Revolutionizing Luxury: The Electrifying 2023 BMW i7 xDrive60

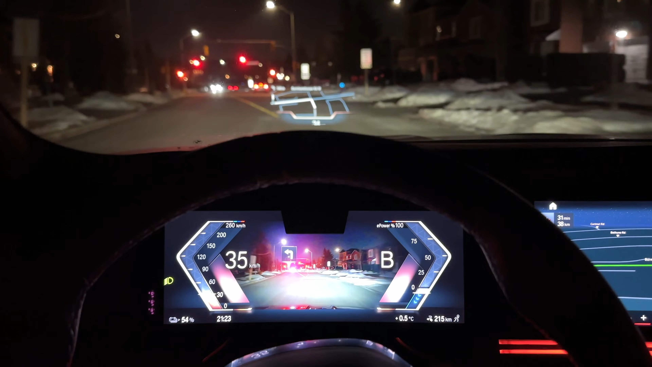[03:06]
The instrument cluster is amazing and has customizable content, including augmented reality. The heads-up display is massive and very impressive.
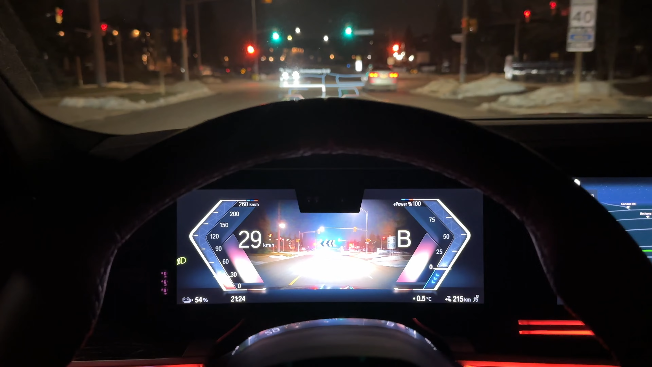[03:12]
And the center screen is home to the latest BMW iDrive infotainment system,
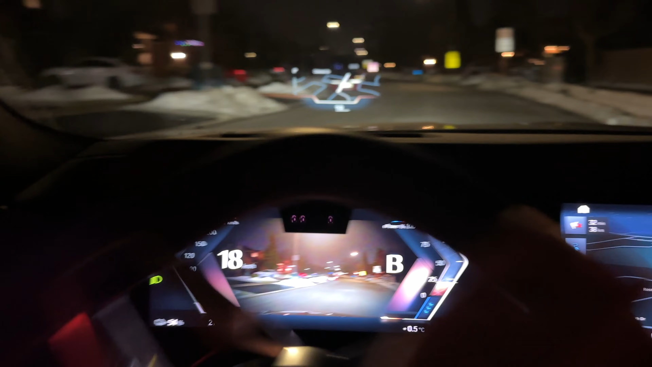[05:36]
And I love the resolutions for both.